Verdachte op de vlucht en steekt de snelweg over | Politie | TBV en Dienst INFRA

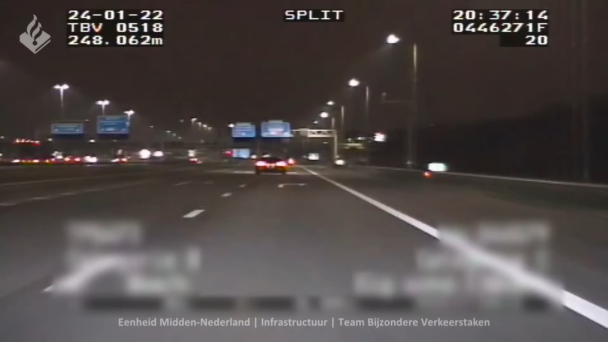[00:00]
U heeft gezegd dat die Golf, ik zie u rijden, ik heb ze bij de afrit afkouden A2 recht. Oké, ik kan er wel naar te versturen. Snelheid is verkeersbeelkomen. Ja, afkeer is wel rustig. Snelheid 110. 53.6. Kan ik de Golf 1G van aanrijden? Ja, goeie.
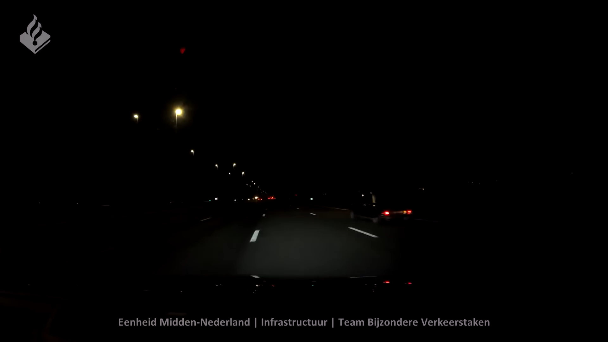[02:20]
Is dat hier achter mij? Ja, correct, ik heb achtergeleid, hoor. Ik heb achtergeleid. 52, 6 op links, dat is het einde van de geluidswal.